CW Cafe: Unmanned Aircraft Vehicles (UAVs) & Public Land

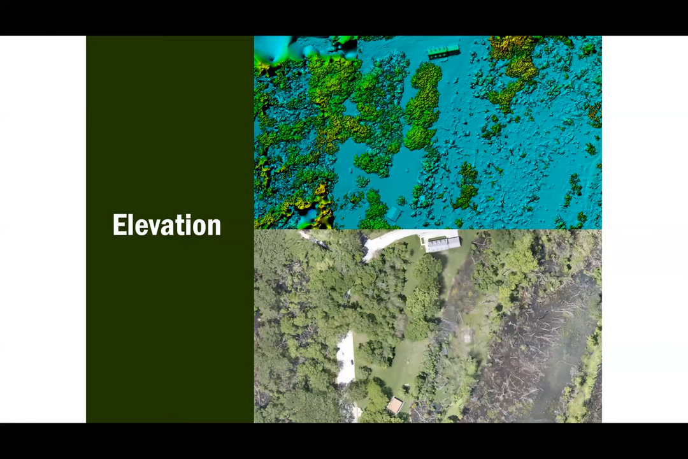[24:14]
This technology is called structure from motion and is not quite as accurate and does not see below the tree canopy as LIDAR does, but can be a valuable derivative of the imagery with your elevation data demands. Next slide.
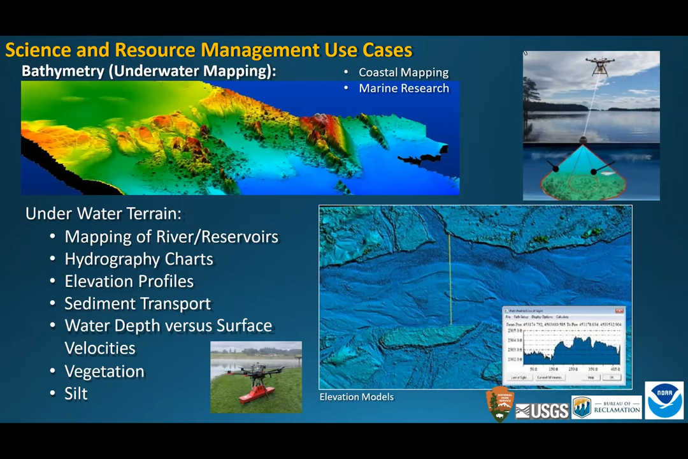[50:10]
So this gives us a good picture of, you know, maybe surface water velocity versus what's the velocity of water at depth. You know, is it scouring? Is it, you know, is there a bunch, is there sediment transport? Maybe there's vegetation in there. And so it just kind of gives you an idea of what's going on in that, in that system. Next slide.